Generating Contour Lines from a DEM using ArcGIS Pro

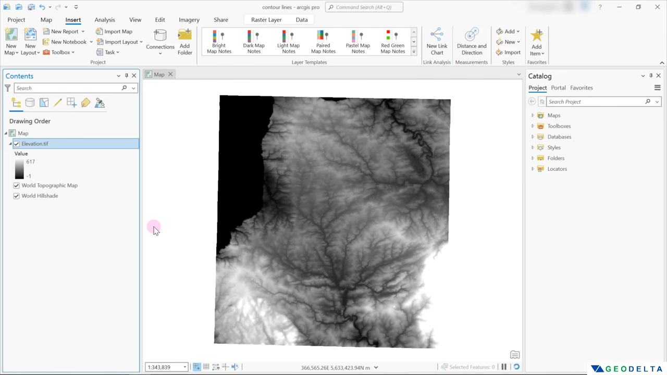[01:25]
And just like this, you will be zoomed into the correct location.
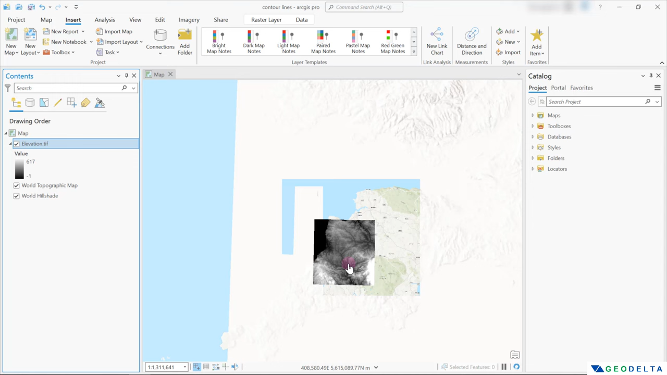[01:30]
So right over here, you can see the variation of the elevation all the way from negative one up until 617 meters above the mean sea level. And before I go ahead and generate the contours, let me select a different color scheme for this.
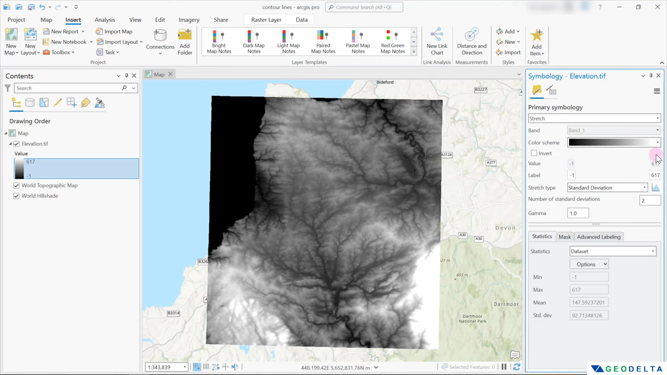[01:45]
I think I would go with the color scheme like this.